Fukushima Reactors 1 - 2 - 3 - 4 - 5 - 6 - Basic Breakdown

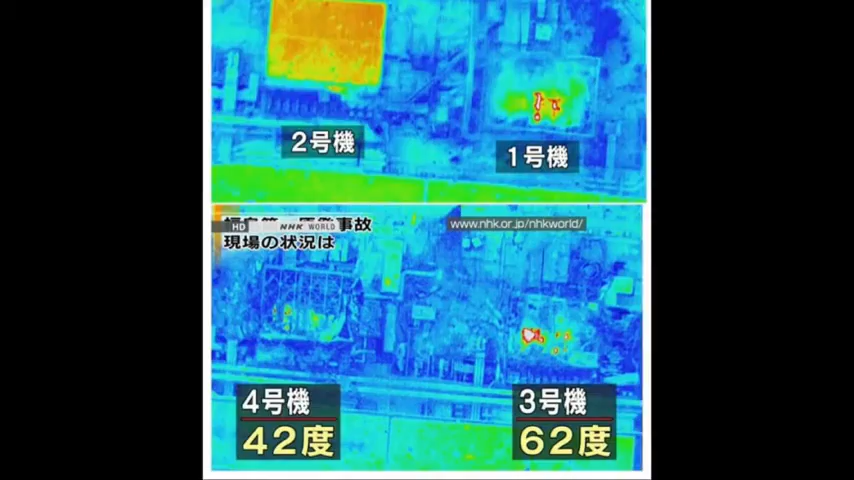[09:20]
The buildings are in bad shape. This was from Japan's TV. Now reactor number five and six were not in cold shutdown after the quake.